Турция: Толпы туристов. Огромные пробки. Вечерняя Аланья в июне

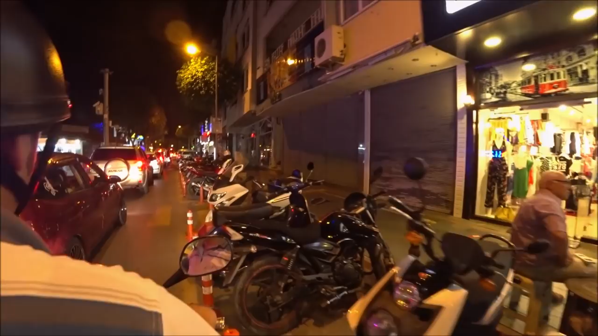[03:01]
мопедов запарковано в общем в центре сейчас гуляют куча народу